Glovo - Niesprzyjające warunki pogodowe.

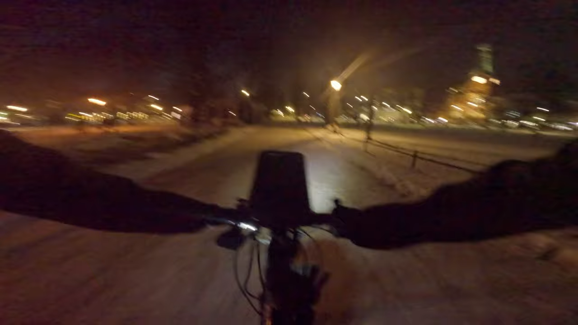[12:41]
To są te dziury zalepione i się trochę bardziej po prostym jedzie. W ogóle ciekawy jestem, czy mnie coś będzie słychać przez tę kominiarkę. I plus tego zimna jest taki, że trochę się obudziłem, bo taki, że jakiś zaspany cały dzień chodził, nie do życia. No i tu Szewska, to jest przejebana ulica w zimie. Chociaż dzisiaj jest w miarę posypany. Jak się nazywa ta jazda?
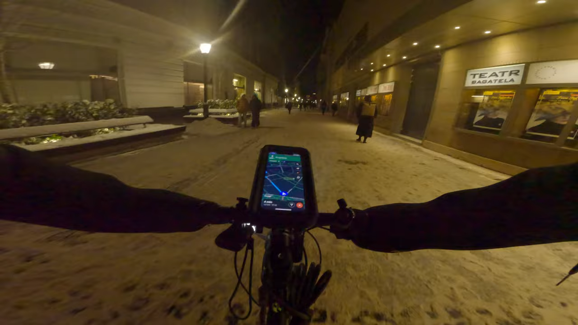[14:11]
Nie wiem, czy ci ludzie zdają sprawę z tego, że ja nie mam panowania nad tym rowerem. No, tutaj ziomuś na fatbike'u elektrycznym to przecina to. Kurde, nie wiem, jak to jutro będzie, jak dzisiaj mi tak zimno w nogi. Ja nie wiem, trzeba bazę dwie pary skarpetek jeszcze z tego założyć. Tylko, że mi się noga w bucie nie zmieści. Dobrze, że mam tą kominiarkę, bo przecież by mi sople z nosa zwisały. A, tak jak myślałem.
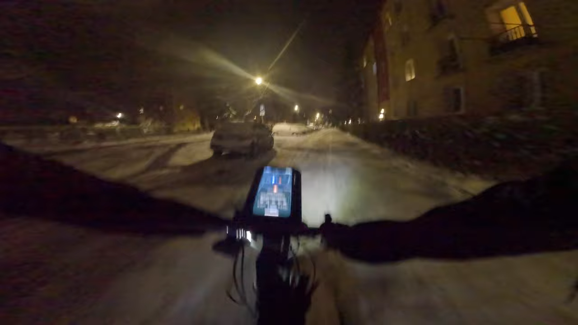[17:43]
No tutaj jest krzywy zaułek. No. Pod względem długości to taki sam jak ten zwykły zaułek. Też może ma 50 metrów.
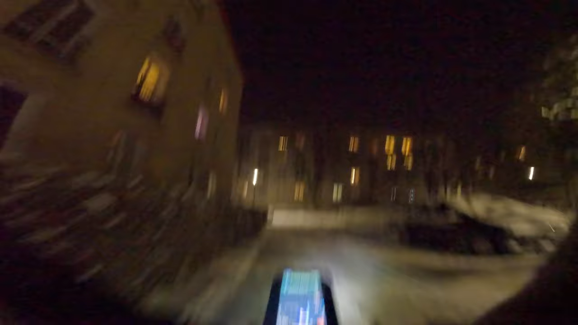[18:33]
Tu ledwie 850 metrów. No to spoko, bo ja nie jestem daleko w sumie od centrum. Myślałem, że to dalej będę jechał. To ja jadę pod tą pierwszą pętlę w Brunowicach, a nie pod tą drugą. To git.
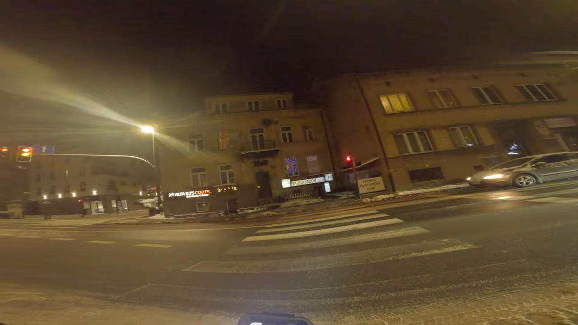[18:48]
Ja pierdolę, co za światła, kurwa.
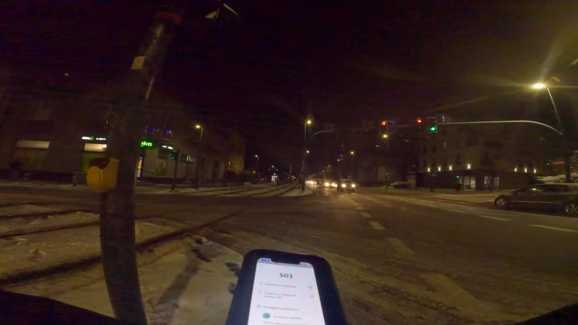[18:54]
Raz, kurwa, trzeba wciskać, raz nie trzeba. Popierdolone to jest jakieś. Będę stał jak chuj. Tak zamarznięte wszystko, że to w ogóle nie chce się klucz przekręcić.